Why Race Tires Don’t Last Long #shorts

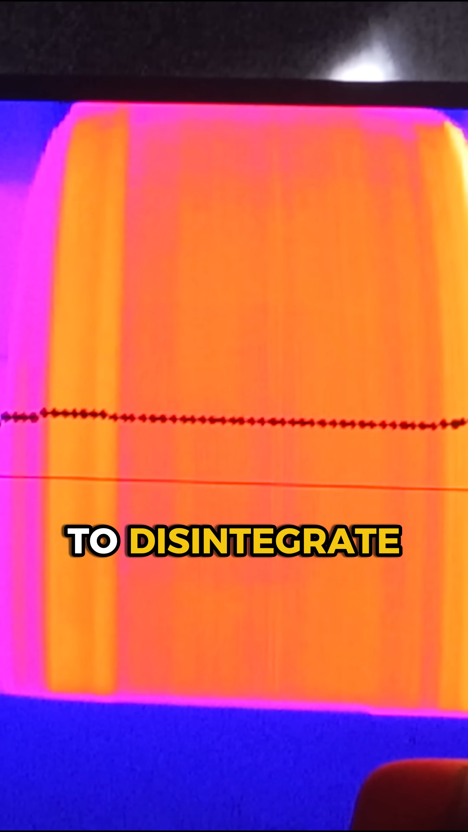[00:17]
You can almost watch the rubber shred lap after lap.
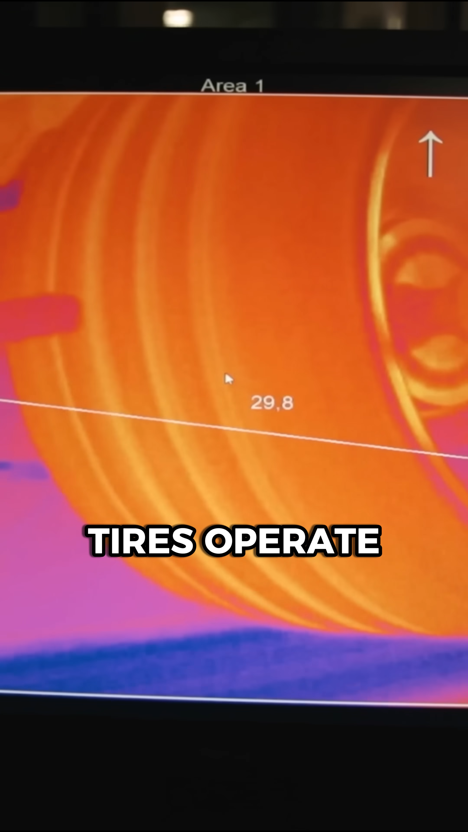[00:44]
Most racing tires operate within a tight temperature window.